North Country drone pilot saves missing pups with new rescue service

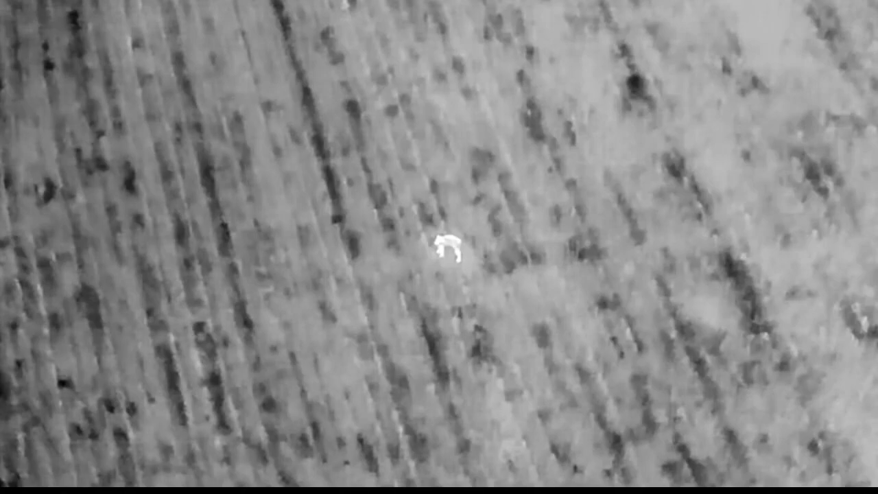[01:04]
So like an animal, which is going to run around 100 degrees Fahrenheit,
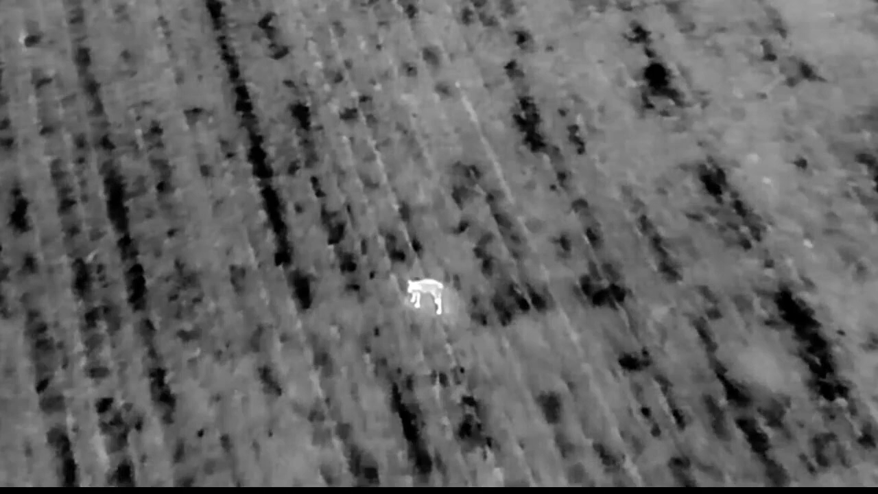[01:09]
is obviously going to glow a much whiter than a 42-degree patch of ground.
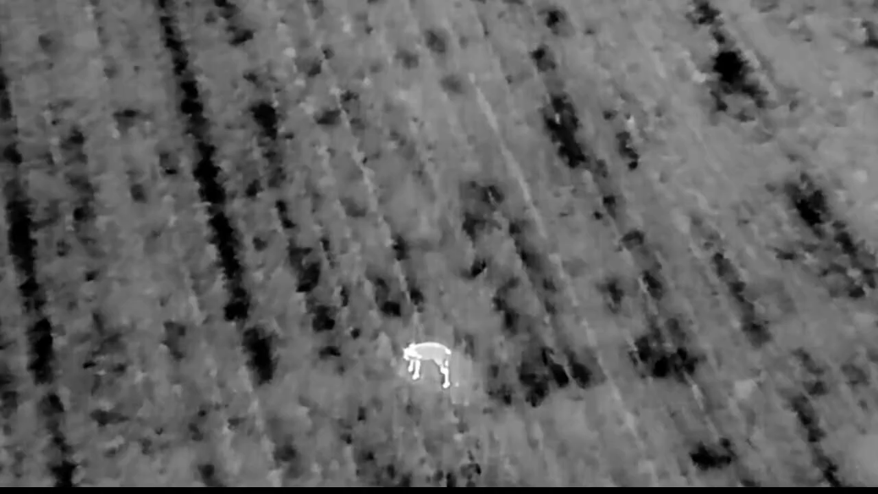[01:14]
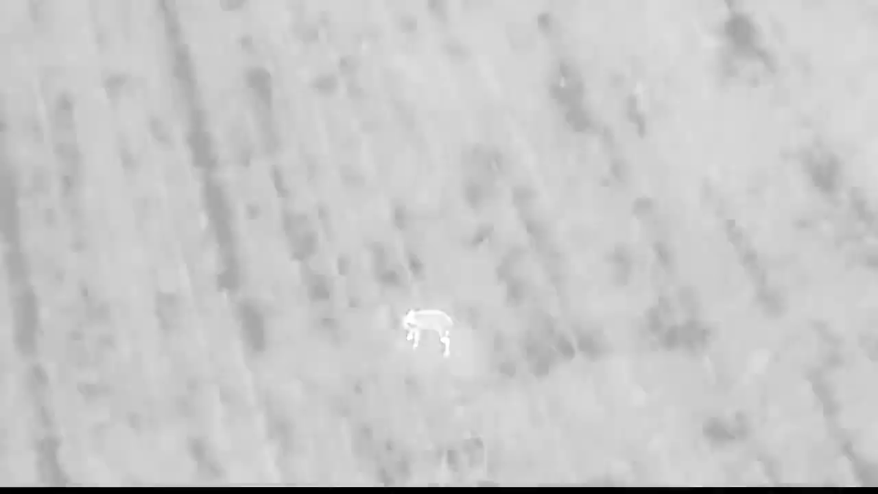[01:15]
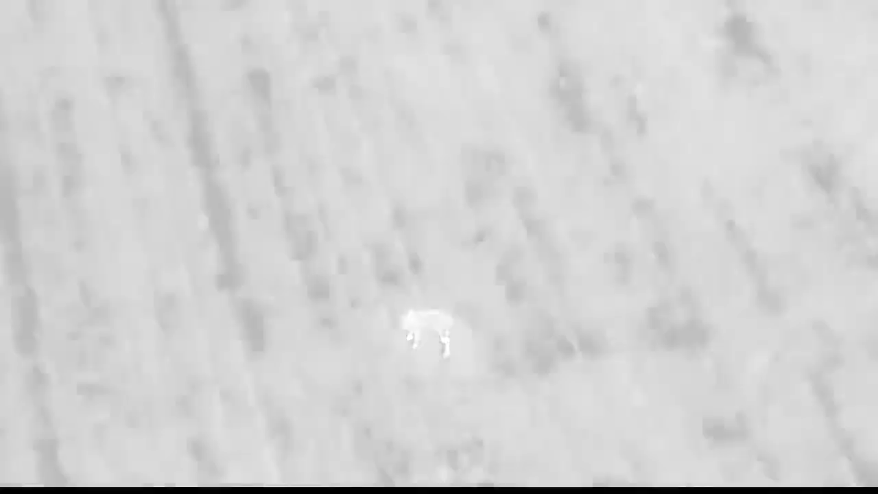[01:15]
And that's exactly how he located Zeus in 20 minutes, alone and scared in the woods.